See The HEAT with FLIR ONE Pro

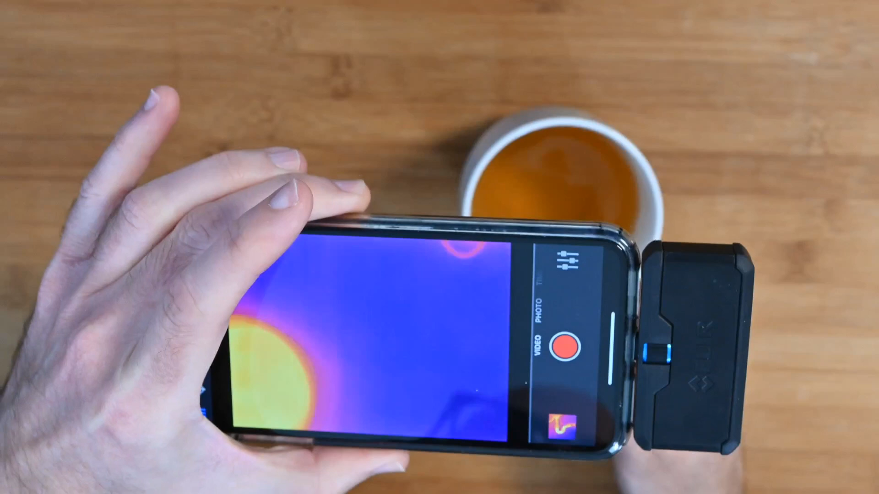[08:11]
i had my cup of tea here for a reason and here you can see how hot the cup of tea is and if i've just pushed this over to the back you can just about see the side of the cup obviously down lower is a lot hotter down lower and then you can see that the actual handle is doing its job so i'm not going to burn myself if i touch the handle i just wanted to show you that because that's like an extreme temperature in there i wanted to show you just how this works
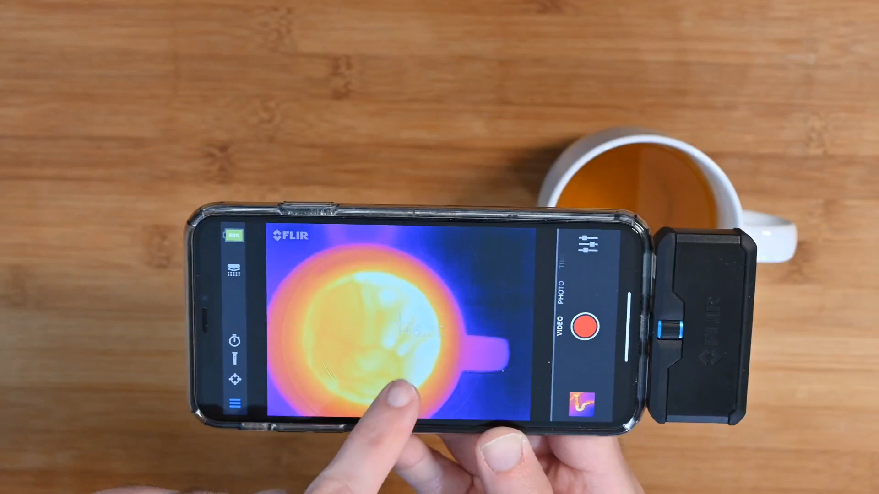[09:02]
now if we go here we can actually put the spot on so if we tap plus and that has put spot one on and we can have multiple ones and now there's just in the middle of the display if i move the cup out of the way you can see it a little bit better you can see the temperature on that center crosshair so it's currently
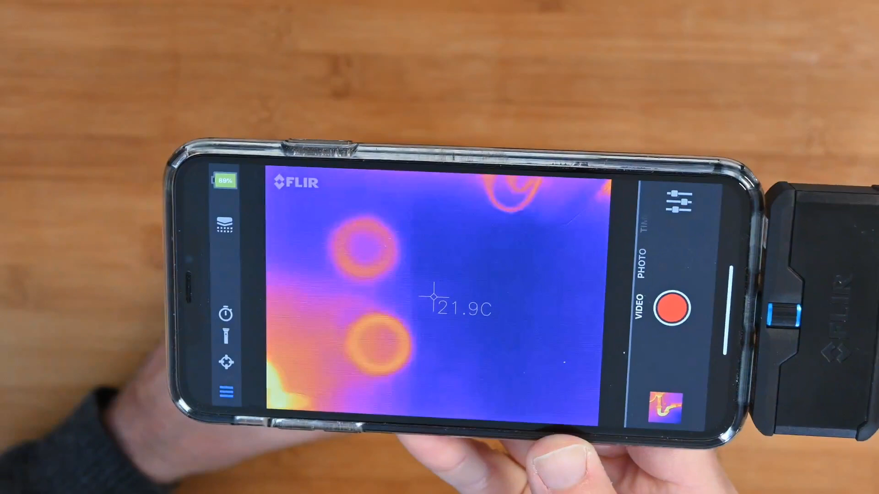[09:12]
21.9 degrees and as we put the cup under that temperature gauge it goes all the way up to 45.2 degrees
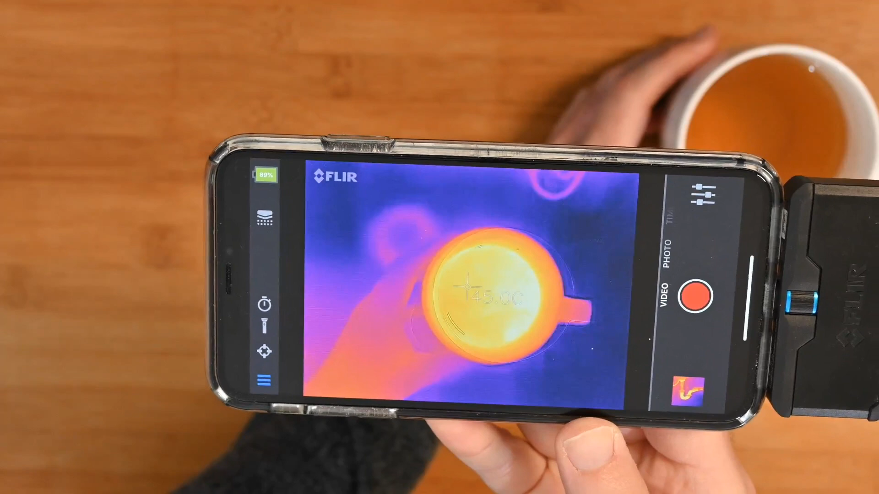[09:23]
centigrade so it's measuring the temperature really accurately and also picking up the temperature very quickly as well now i mentioned that you would
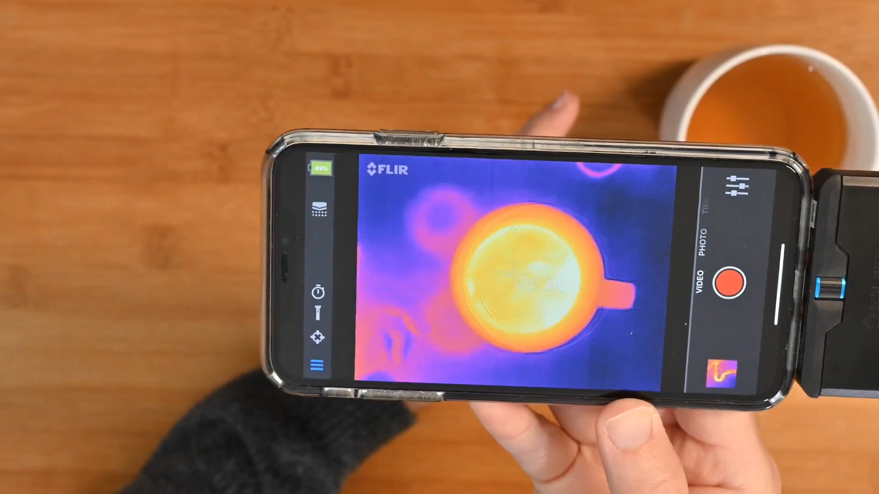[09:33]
potentially use this for diagnosing pieces of machinery things like maybe a central heating boiler for example you could also use it to see where a problem with a laptop was so for example i've got my laptop here it's currently running the live stream and i can look at an overview
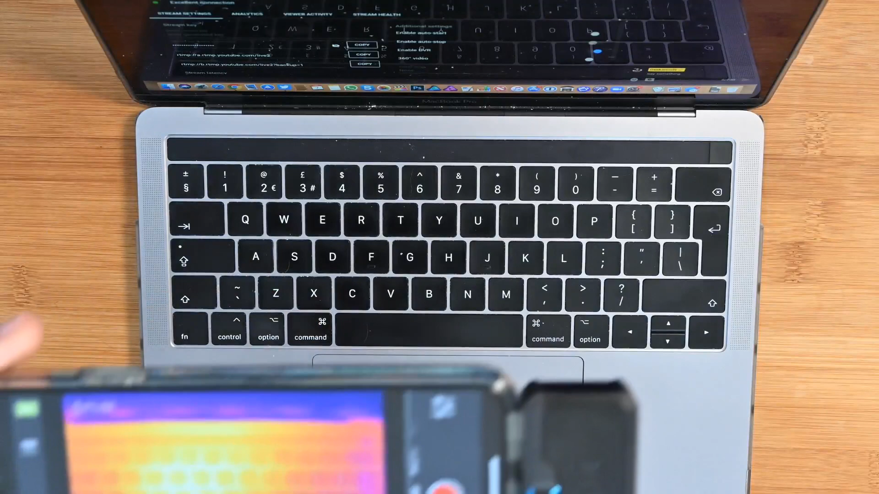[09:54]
of the keyboard let's just pop this off to one side here so i can look at an overview of the keyboard as you can see here or indeed i can sort of move this and really look at these hot spots which is probably where the processor is just up here on the keyboard and you can
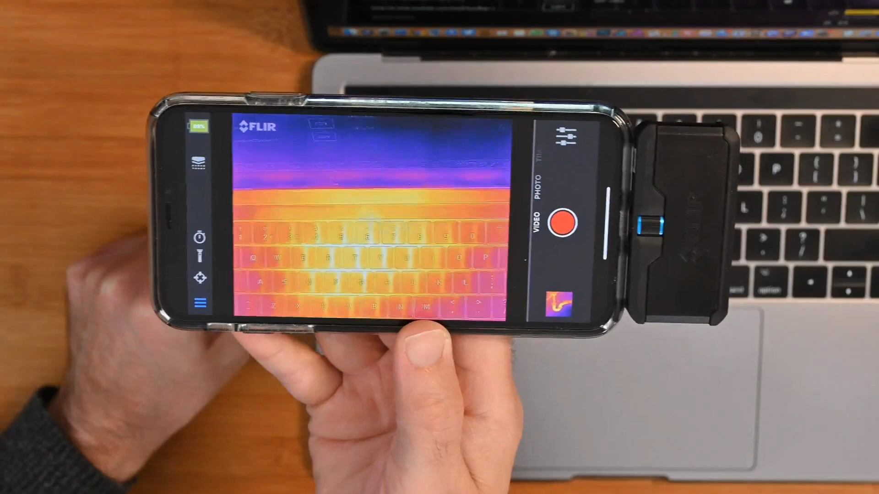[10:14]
see that that is running at 30 31 32 degrees so this is the hot spot area on this keyboard and as we move around to maybe look at the palm rests on the keyboard or on the laptop
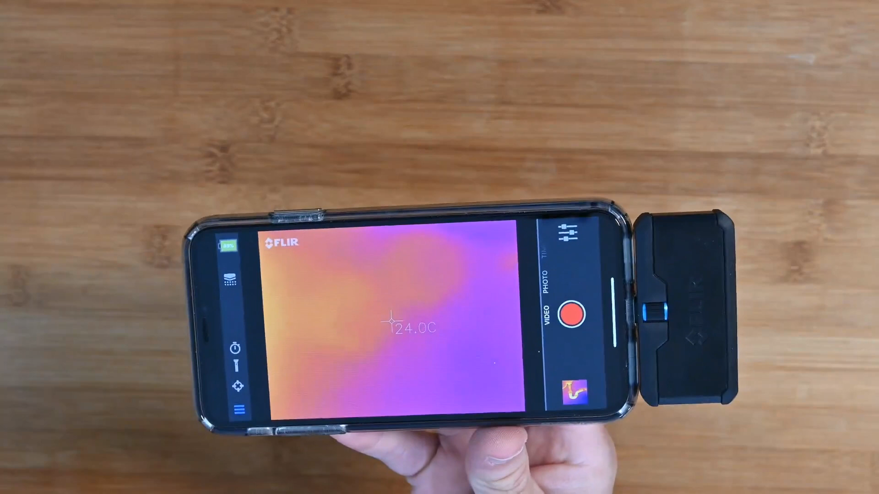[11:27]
On screen: spot 24.0°C
example a plumber electrician some sort of technician maybe a garage mechanic and you could use this to diagnose those issues now just very quickly before i give you my summary on this you can add additional spots we can have another spot meter there as well and then we can move these spots around so i could be measuring two different temperature zones at the same time